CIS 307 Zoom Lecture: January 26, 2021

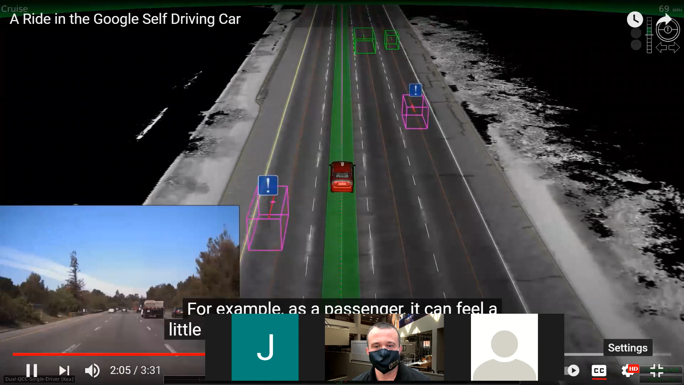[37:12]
Detect the large vehicles, and the laptop shows them as larger boxes on the screen. As a vehicle passes by a large truck,
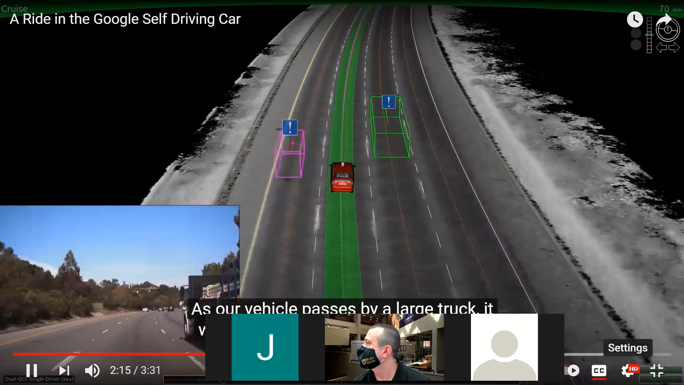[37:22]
it will actually keep to the farther side of the lane and give ourselves a little bit more space. We've also taught the vehicle to recognize and navigate through construction zones.
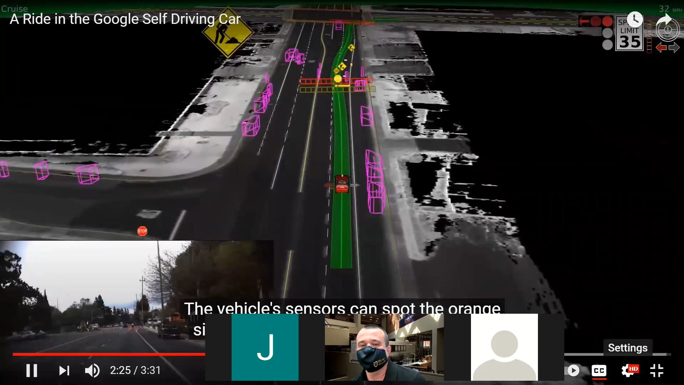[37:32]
The vehicle senses can spot the orange signs and cones early to alert the car of any lane blockage ahead, and then we can change lanes safely. Another thing that's really important is for the vehicle to drive in a naturalistic way.